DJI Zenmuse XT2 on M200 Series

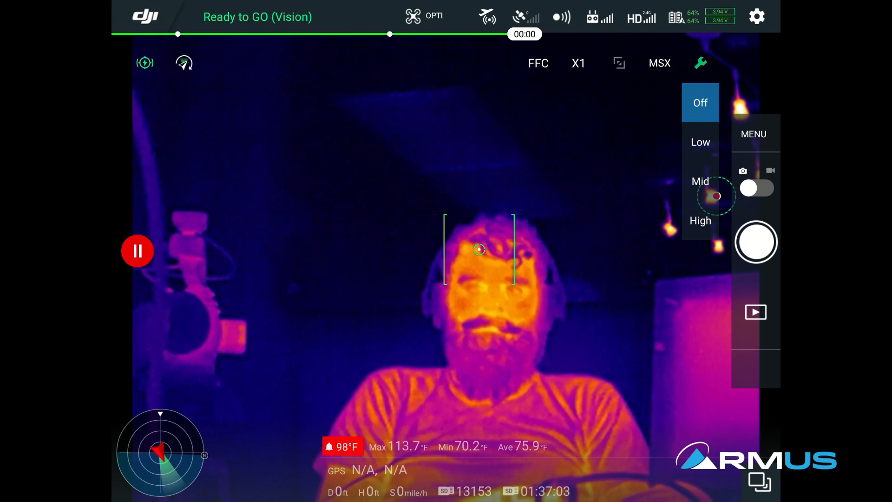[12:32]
On screen: max 113.7°F, min 70.2°F
what that is so even though it's looking for specific temperature range or hitting a heat track sensing that's basically what that is and
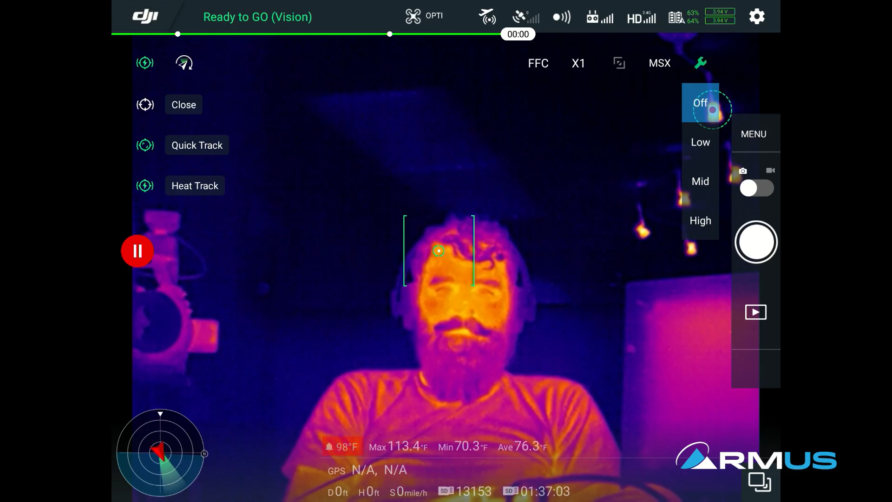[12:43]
On screen: max 113.4°F, min 70.3°F
close that if you don't want to turn that on but those are the two different types of settings that are available on the M210 and the